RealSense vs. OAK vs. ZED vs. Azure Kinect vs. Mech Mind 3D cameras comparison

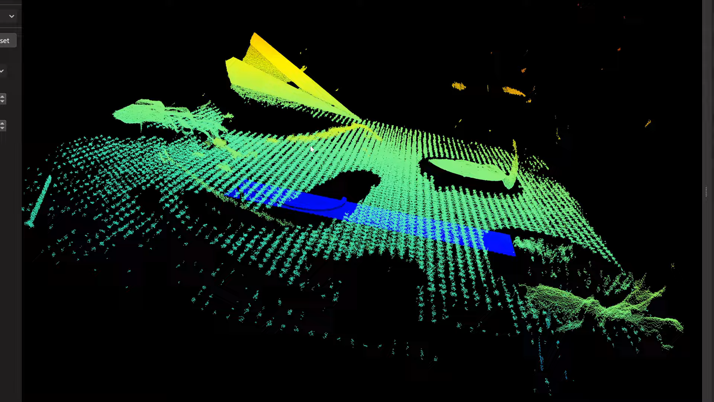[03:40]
the thickness in its wings. Next point.
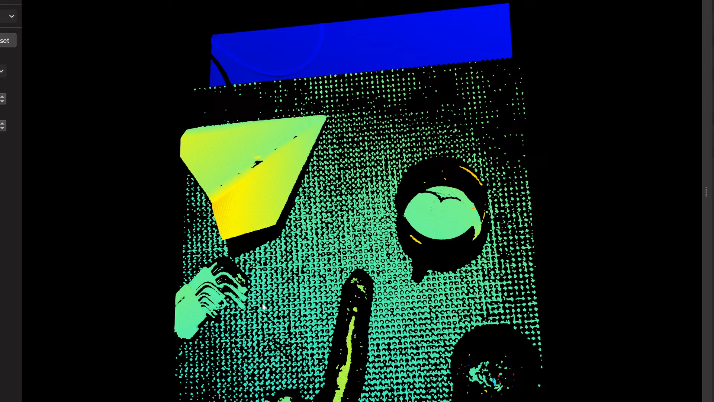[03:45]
The metal surface is working and it's working pretty well.
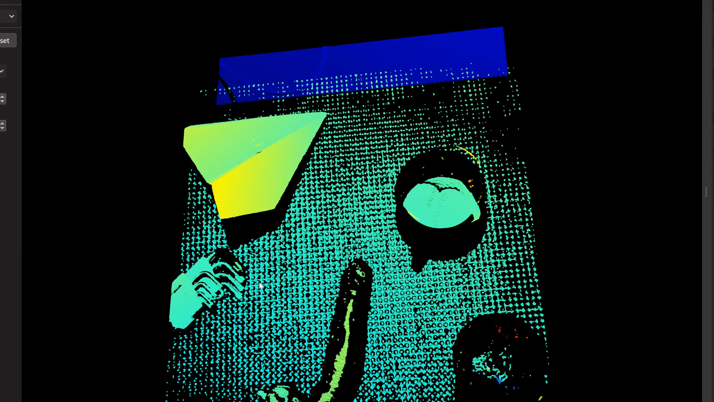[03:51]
Next point. The red hot paper didn't have the surface except the top one.
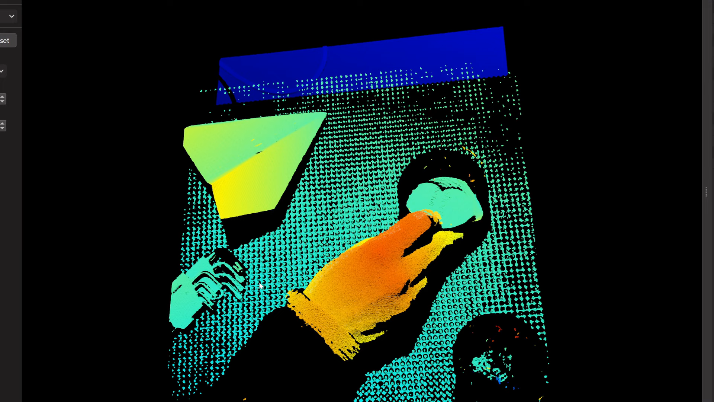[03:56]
So,
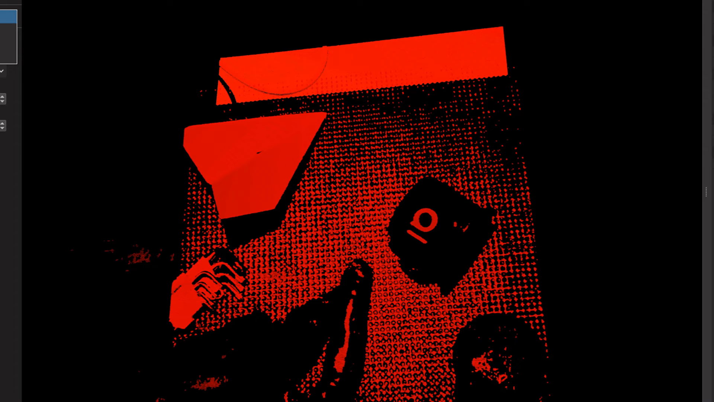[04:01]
it's lost almost all surfaces on its back and sides.
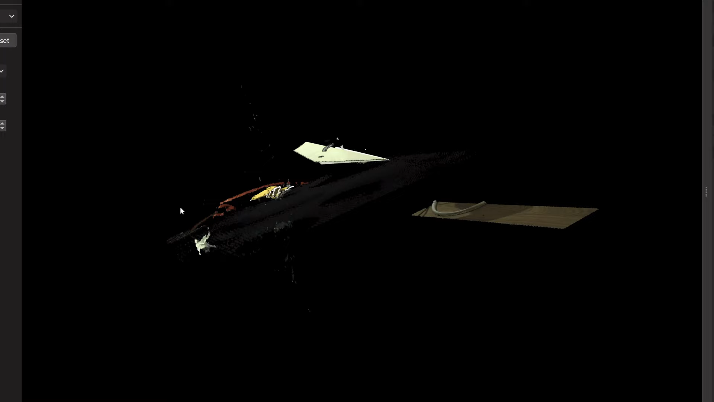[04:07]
Black surfaces are mostly not working.
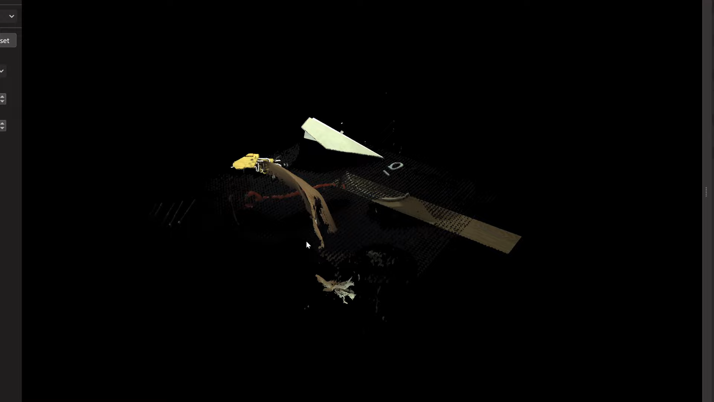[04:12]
And it's, of course, depend on the amount of lightness from the scanner.
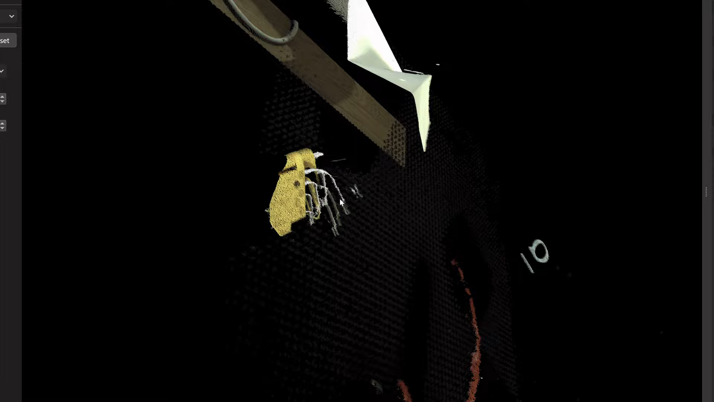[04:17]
And the final point. Surface plane is working but more than half of the point are missed.
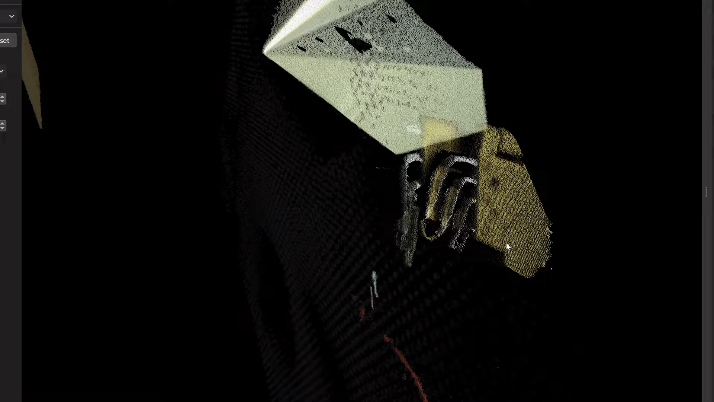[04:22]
And it's also because this surface plane is black.
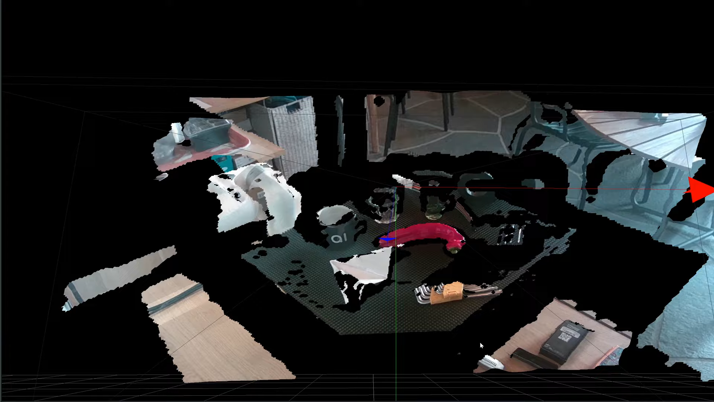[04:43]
It's really look nice but as you can already see
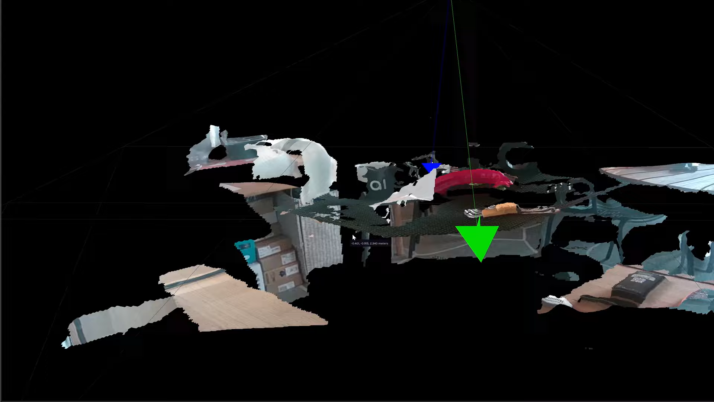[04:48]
the accuracy and the resolution is much
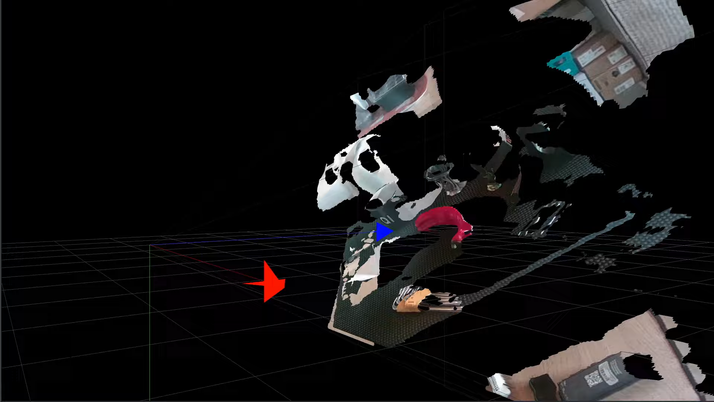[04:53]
lower than the previous camera is much lower than the previous camera. And you can see the main problem.
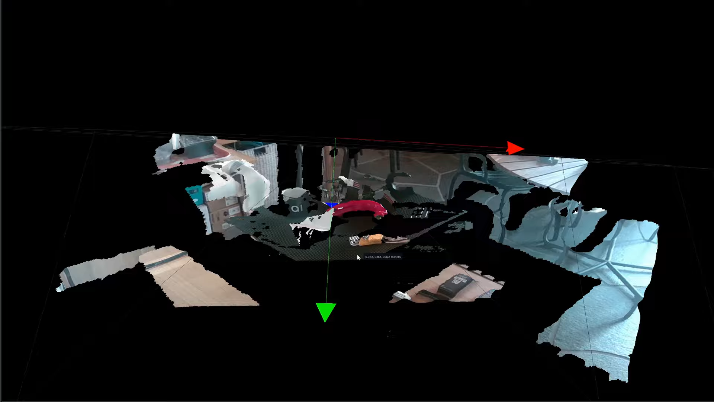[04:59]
It's surfaces when the angle of
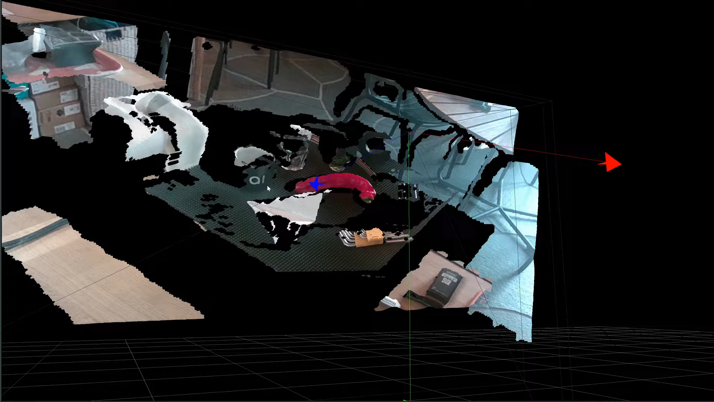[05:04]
this surfaces is too small with the camera.
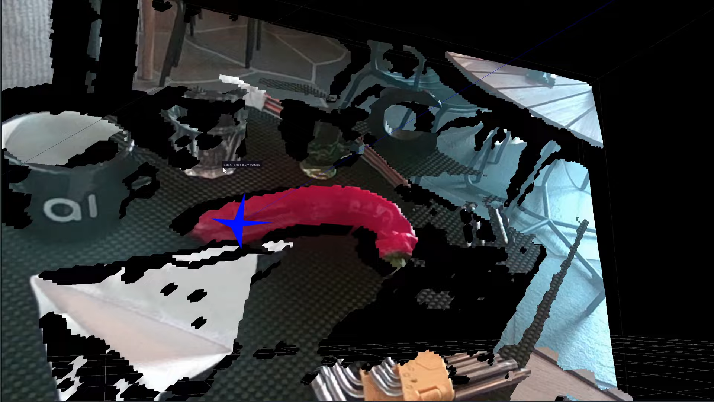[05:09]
It's, of course, some regular black texture because some parts of the texture are broken.
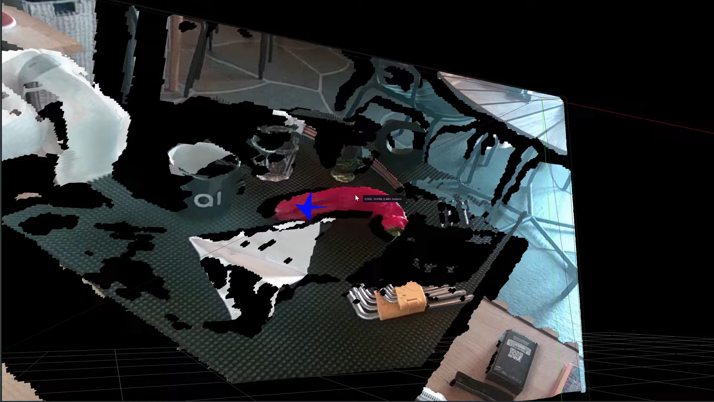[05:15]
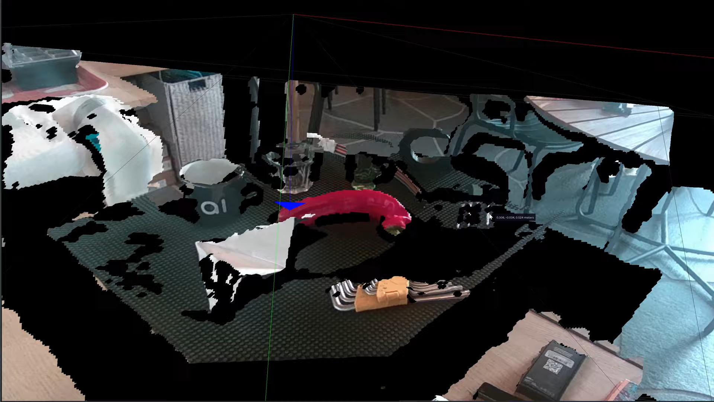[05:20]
Of course, it's glasses glasses and it's quite reasonable because the glass is usually working bad.
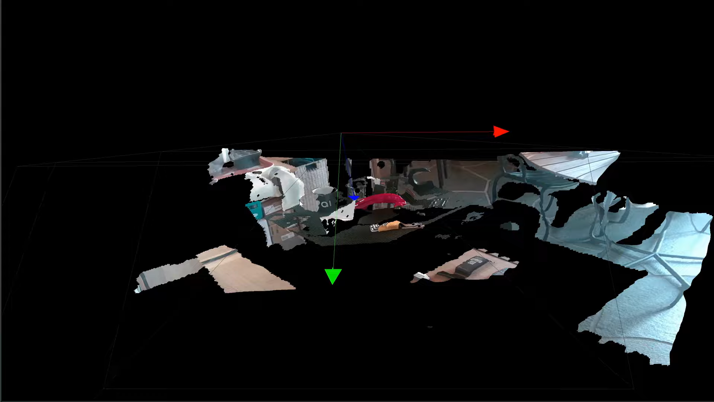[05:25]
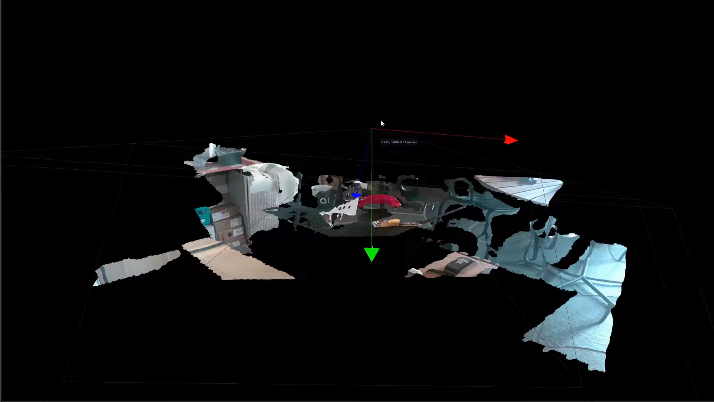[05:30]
But specifically here it's not the worst possible scenario.
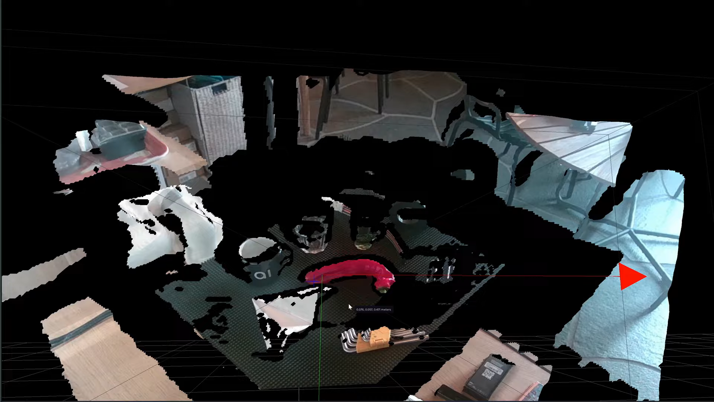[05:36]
And as you can see the metal is working quite nice. The hot paper is working quite nice.
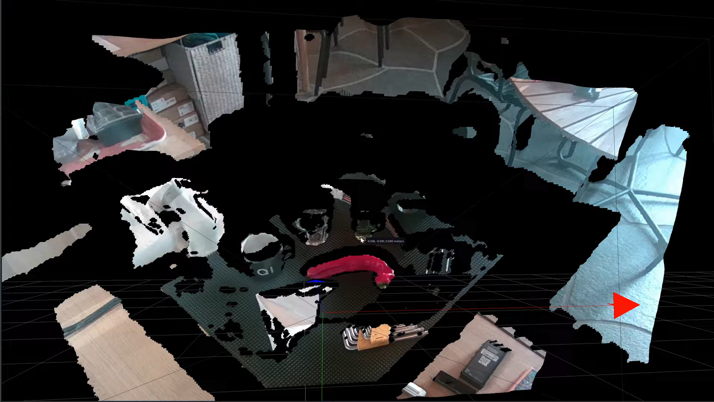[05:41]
And the plane is pretty stable.
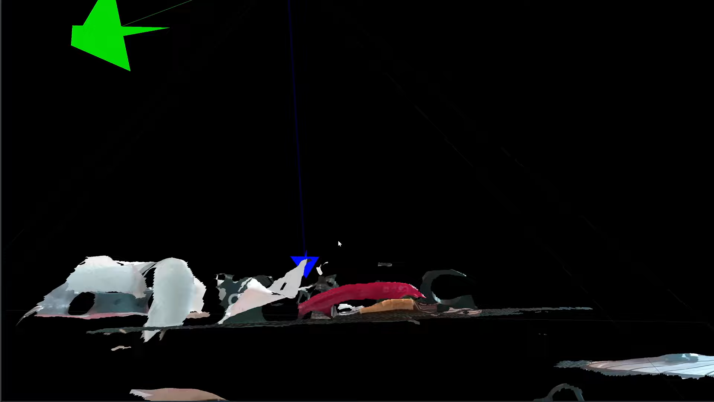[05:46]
Of course, there is some fluctuation over the plane.
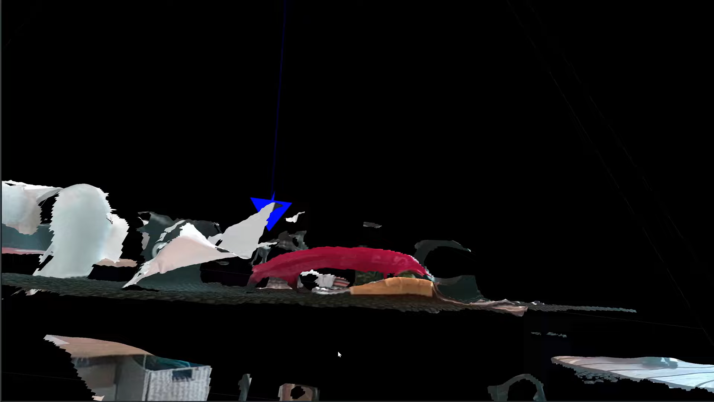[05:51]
But it's pretty stable and the dispersion is pretty okay.
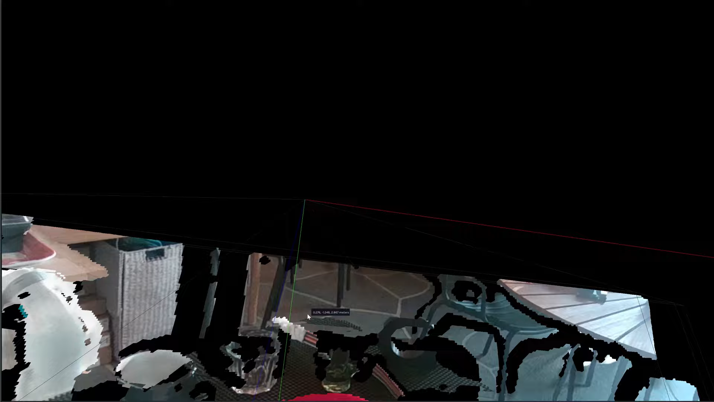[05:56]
But of course, like all the texture from this background plane is destroyed.
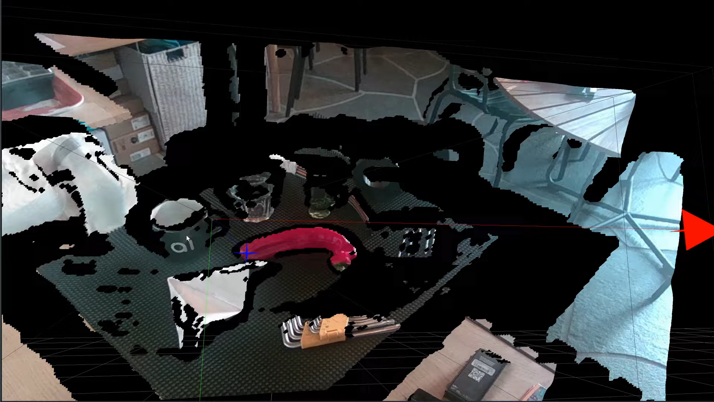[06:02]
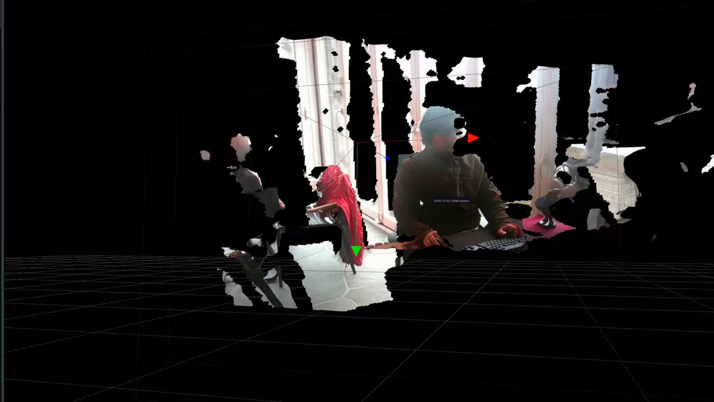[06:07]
There are a lot of problems for the second scenes. The first, of course, it's the windows.
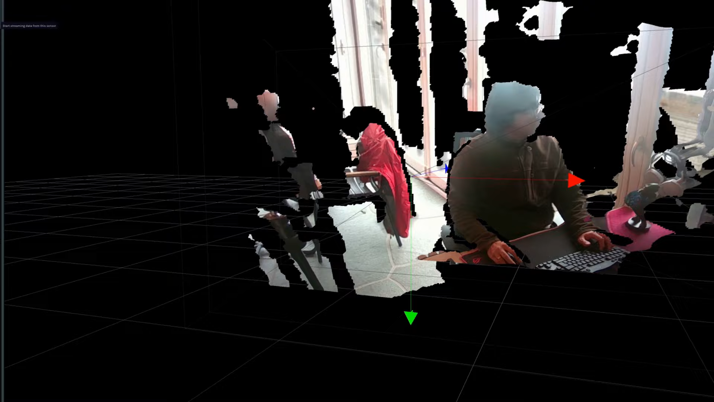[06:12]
And it's really unpredictable.
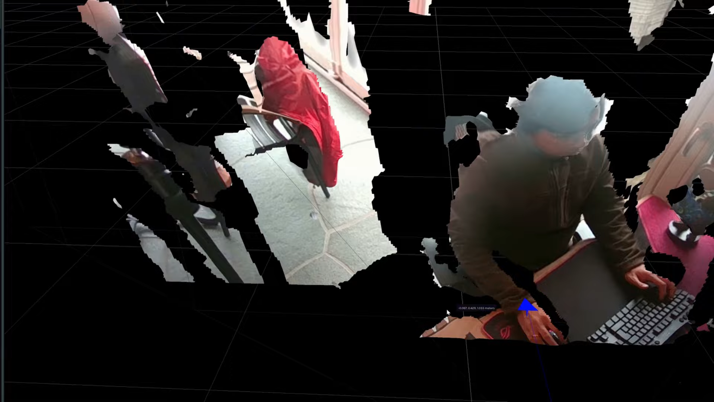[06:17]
Sometimes you can see something behind the windows.
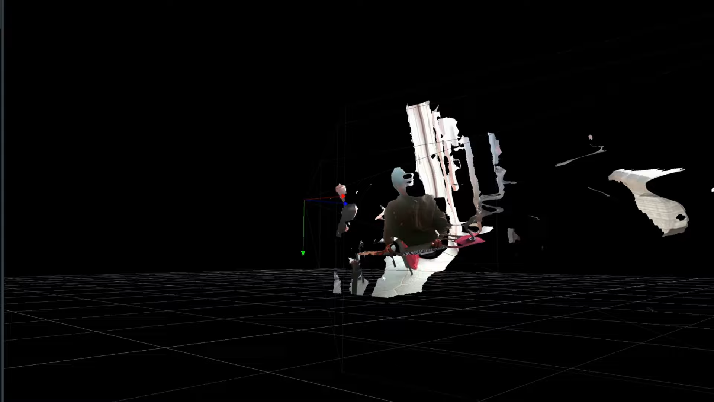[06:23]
Sometimes the window is just texturized. And sometimes there are a lot of artifacts around the window.
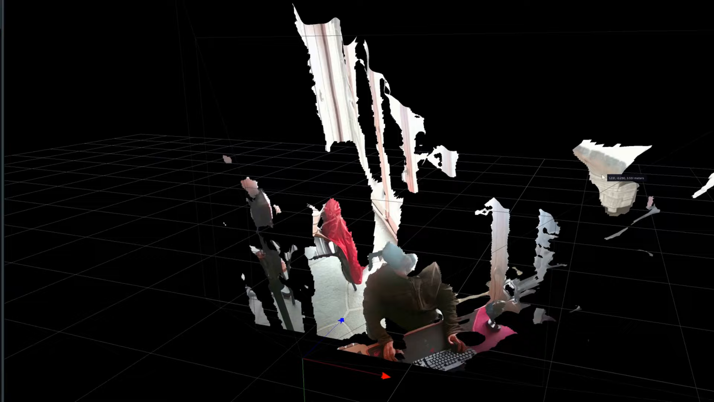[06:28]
Of course, there is some problem with texturizing.
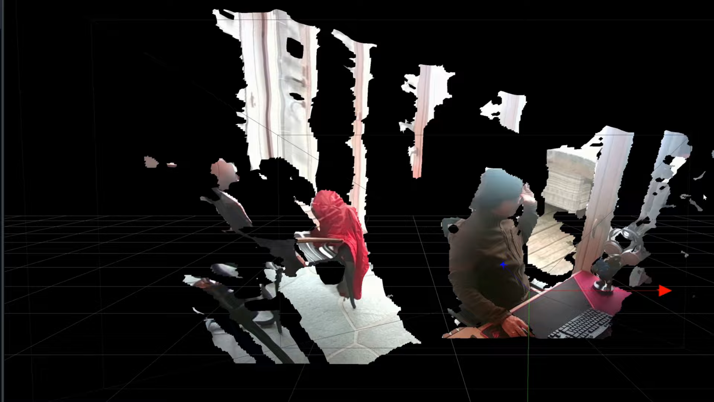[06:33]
Just check my head and the texture around it.
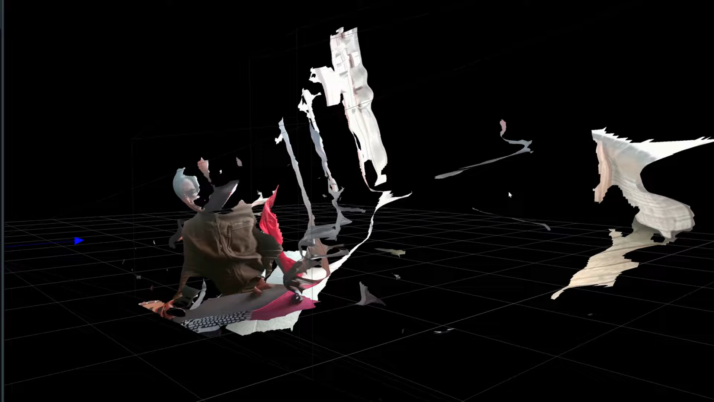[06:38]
And if you can look on some textures, they are just floating a bit.
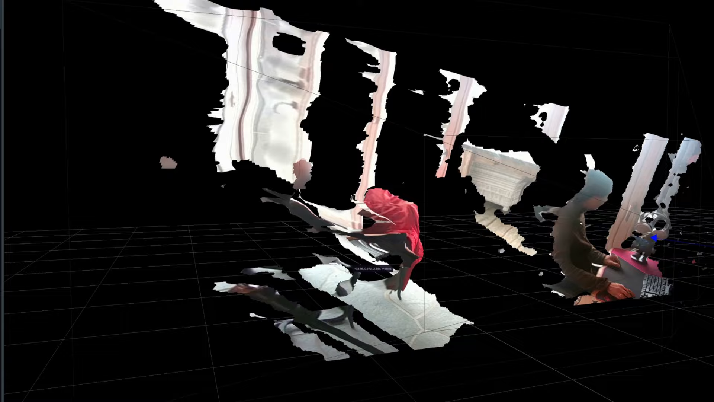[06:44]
So the image is not very stable here.